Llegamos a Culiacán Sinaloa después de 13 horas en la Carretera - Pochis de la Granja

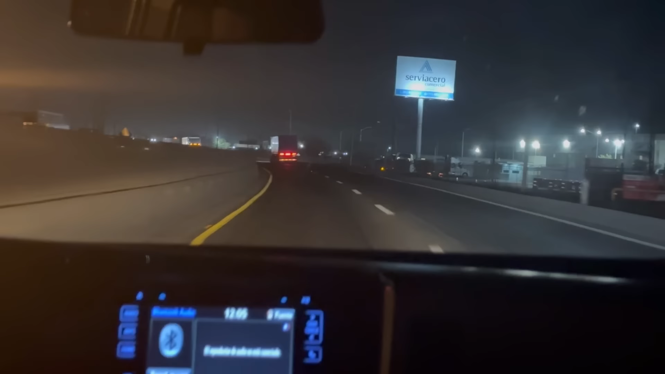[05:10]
Padrinos Ya vamos agarrando carretera aquí Ya por la noche No sé si pueden ver ahí Ya son las
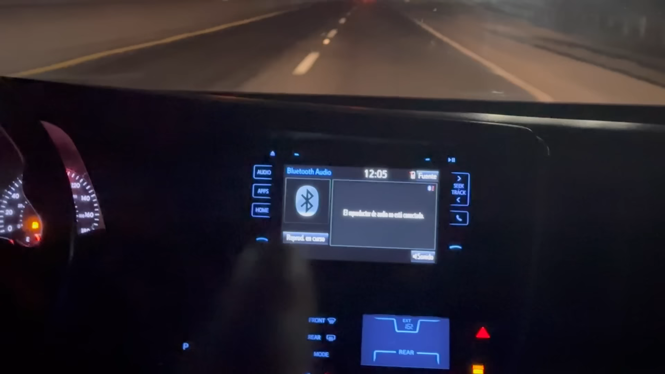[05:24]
12 12 de la noche Casi ya es otro día Se puede decir que ya es otro día Porque ya pasan de las 12 Vamos Ya gracias a Dios Rumbo a Sinaloa Primeramente Dios Esperemos llegar con bien
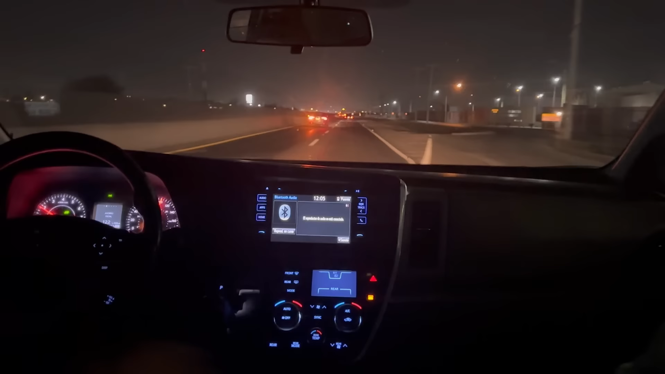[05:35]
Este Ya sabemos que como quiera Dios Nos guía a nuestro camino Les voy a ir todavía grabando Todo el camino Aquí va empezando apenas la aventura
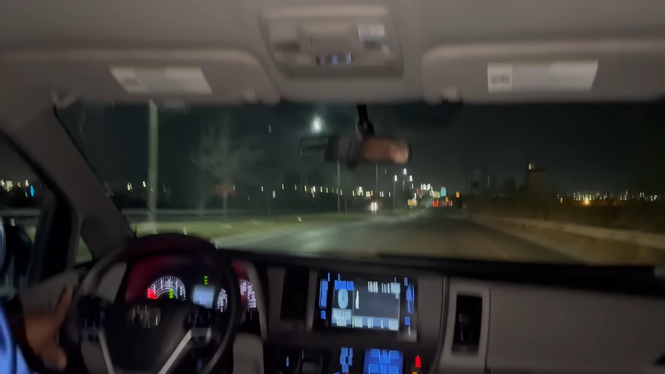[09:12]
Vamos a darle padrinos Miren, ya vamos en camino Ya salimos Vamos a
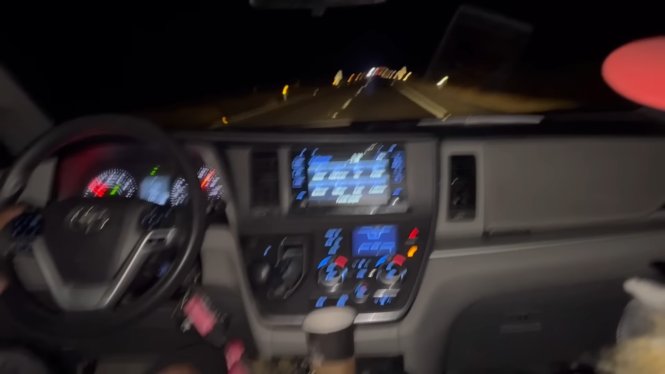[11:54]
ya son las 2.38 Casi 2.40 Ahorita la madrugada Ya venimos aquí Por toda la carretera Padrino Y también quiero agradecerles Mucho a todos ustedes Que la verdad Siempre comparten nuestros videos Todo Y quieran o no Es muy difícil Salir de noche en carretera Este,